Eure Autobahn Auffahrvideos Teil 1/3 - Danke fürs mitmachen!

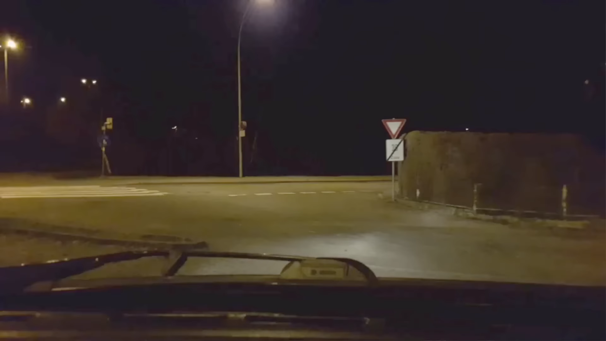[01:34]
Und zwar hier von Bregenz noch, schön über den Blinker setzen, ist klar.